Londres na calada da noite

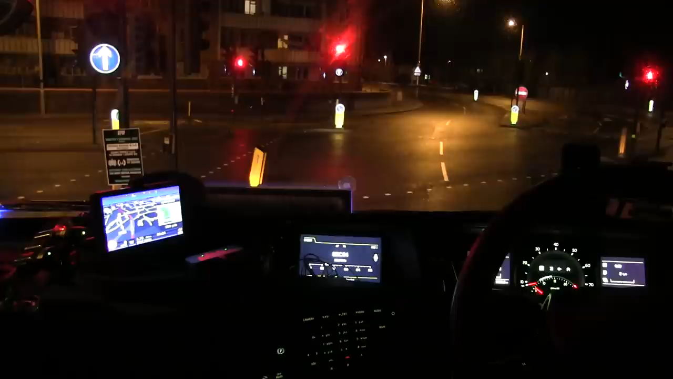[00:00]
3 horas da madrugada, olha nós aí, canal clandestino channel, 3 e 10 né, pra falar a verdade, diretamente de Londres aí, Londres by Night, vamos fazer aí ó, mais uma entrega noturna aí com a geladeira, a geladeira inside.
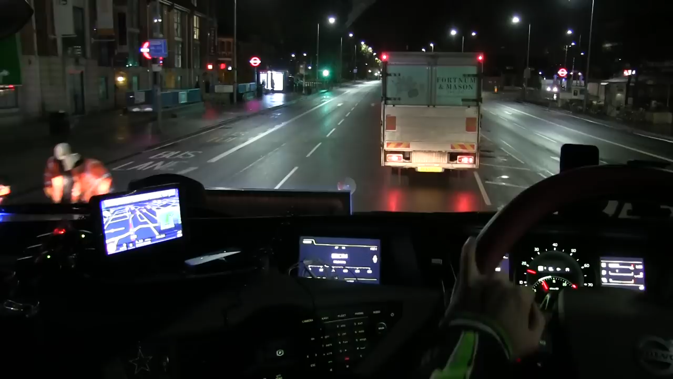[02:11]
Acho que é aqui que eu tenho que pegar, acho que é essa daqui né. Passar aqui pela Seven Sisters.
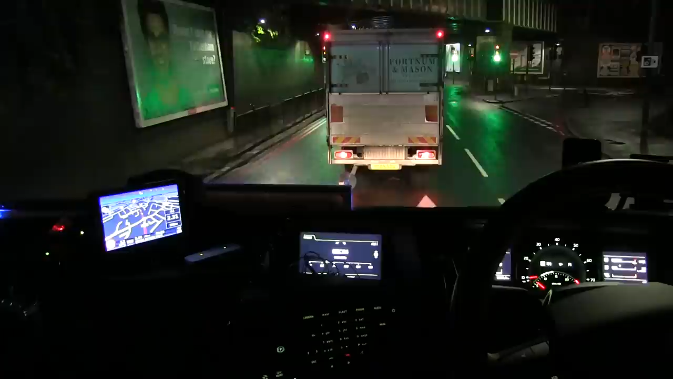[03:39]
dá um pouco de confusão na cabeça aí, não lembro direito né, mas... Digamos que no sulco mesmo ainda, ainda lembro ainda. Esse tempo atrás morreu um esfaqueado aqui nessa rua aqui hein.
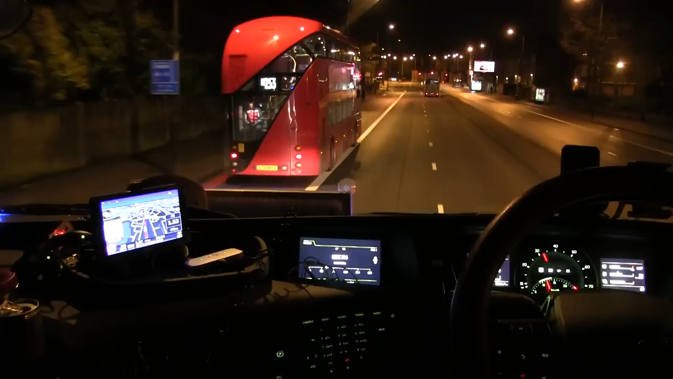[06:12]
É meu instrumento de trabalho Perdeu, já era Essa é reta aqui agora Será pra cá Acho que é pra cá Essa aqui é a 503
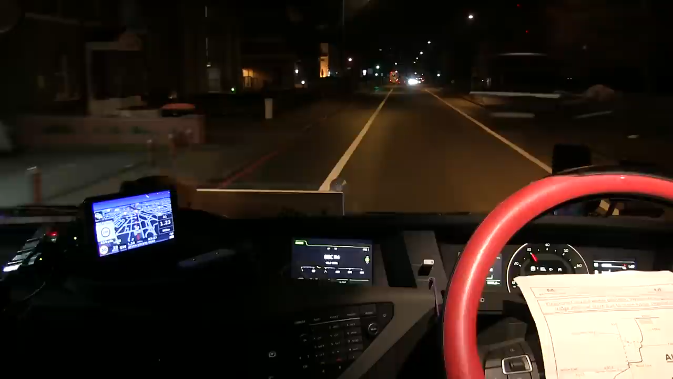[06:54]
Aqui não dá pra entender porra nenhuma
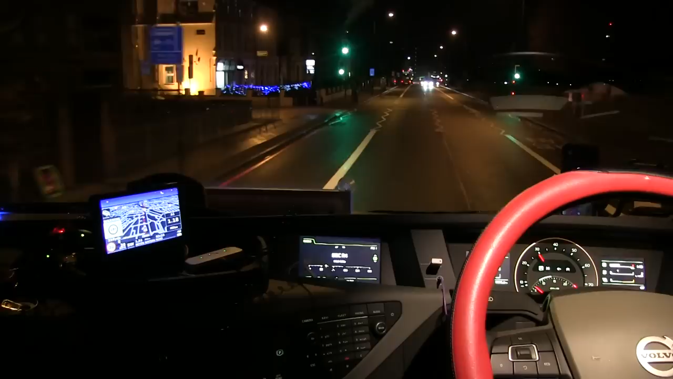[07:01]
Acho que no semáforo eu tenho que virar a direita Direita ou esquerda aqui pra qualquer canto
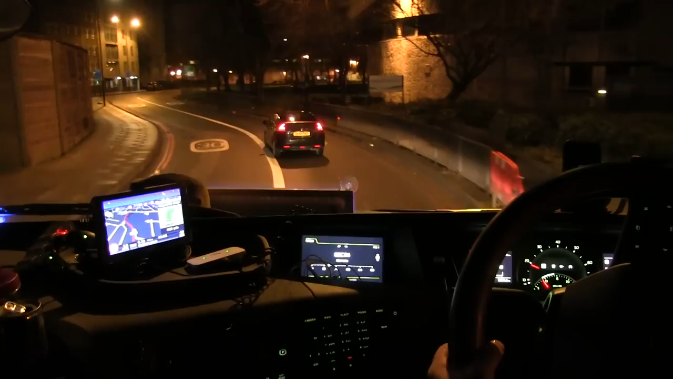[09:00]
Tipo aqui, o ponto de referimento aqui é a igreja, tem muitos lugares aqui que dá pra pegar como referimento, né? Referência, né? Eu lembro lá na Itália, os primeiros anos lá, que eu saia pra fazer entrega, aquela coisa ali, era sofrimento demais, misericórdia. Porque lá é tudo igual, os prédios são iguais, né? E é alguma coisinha ou outra que muda, mas às vezes eu saia da entrega, chegava na rua, olhava pra um lado, olhava pro outro e não sabia de que lado que eu tinha vindo, né? Completamente perdido, né?